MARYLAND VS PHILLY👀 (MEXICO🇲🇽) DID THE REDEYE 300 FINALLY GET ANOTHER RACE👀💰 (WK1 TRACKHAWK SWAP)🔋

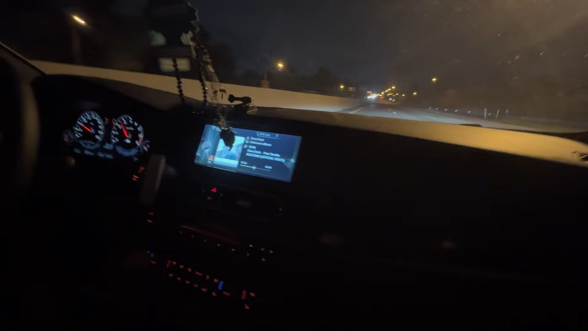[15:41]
He's gonna ready up and then we'll have you ready up. Get the 50. You ready? You ready? 1, 2, 3, go!
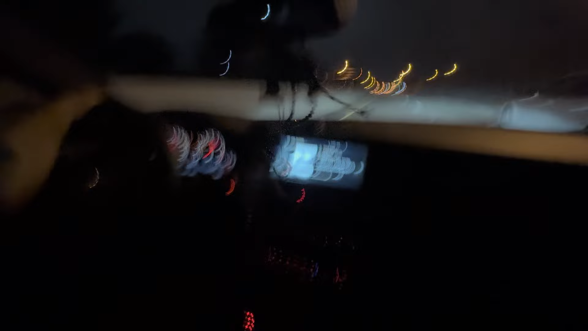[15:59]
That start fucked us up, bro.
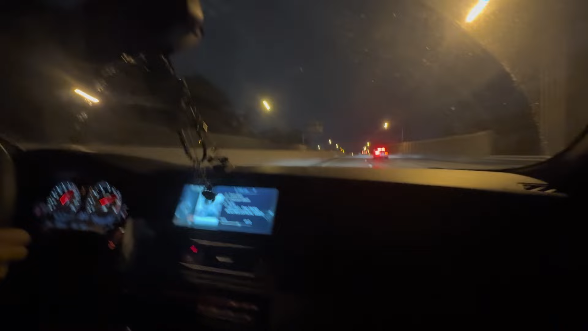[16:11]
That swerve out fucked us up.